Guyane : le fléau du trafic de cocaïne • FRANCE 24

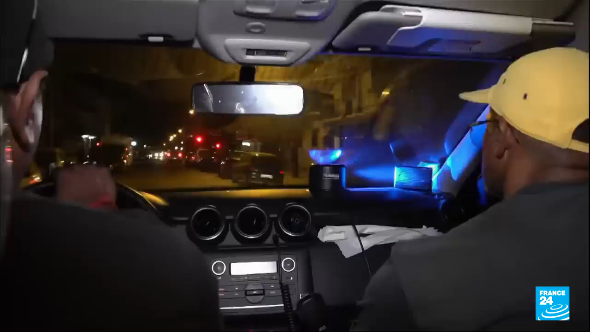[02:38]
C'est aussi le travail de la police en ville. Cette nuit-là, la BAC de Cayenne patrouille à la recherche de ces fameux ovules de cocaïne. Regardez là, par exemple, c'est là qu'on a fait les 4,5 kg de cocaïne.